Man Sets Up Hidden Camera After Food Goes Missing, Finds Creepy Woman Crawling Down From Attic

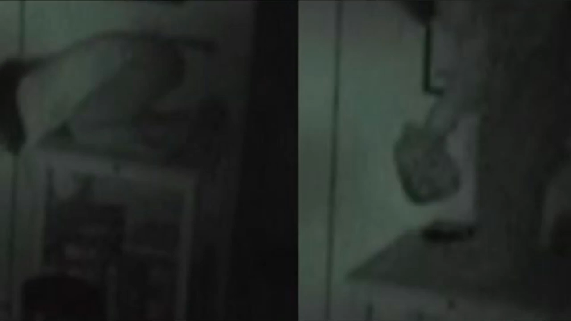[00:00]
Man sets up hidden camera after food goes missing, finds creepy woman crawling down from attic.
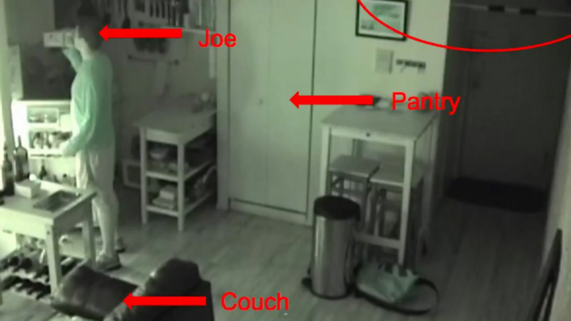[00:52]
Note the circle illustrating the entry point.
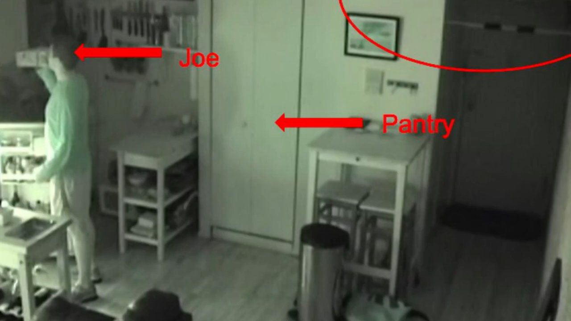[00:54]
It appears to be something like a cold air return. This is not Joe's girlfriend. I would flip my lid.
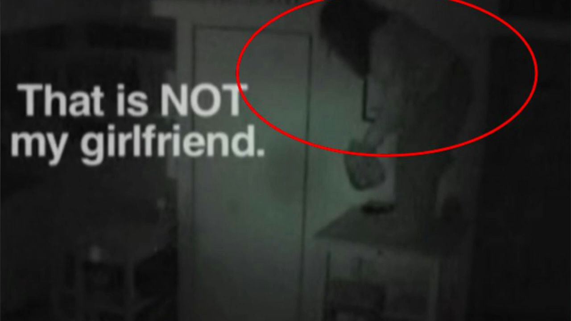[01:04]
It's strange enough that there is a stranger that has found their way into your home, but it appears they have brought their own refreshments.
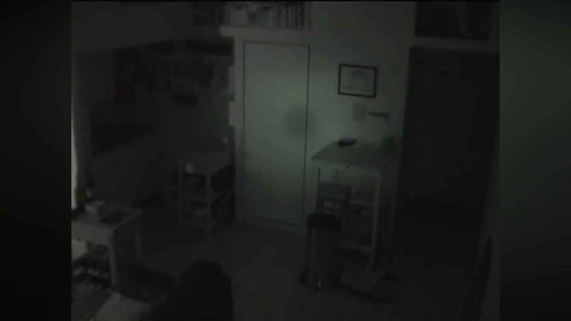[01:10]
The disturbing entrance of the creepy house guest. In a dark room, the intruder seems to already know her surroundings. The awkward, exaggerated movements are reminiscent of demon-possessed vessels in a horror movie. She drinks straight from the carton in the fridge. The intruder helps herself to whatever she can find in the fridge, drinking straight from the container, presumably to leave no evidence behind. It's time to enjoy a little TV. While you're enjoying the luxuries of another person's home, of course you'd want to relax and enjoy all of their amenities.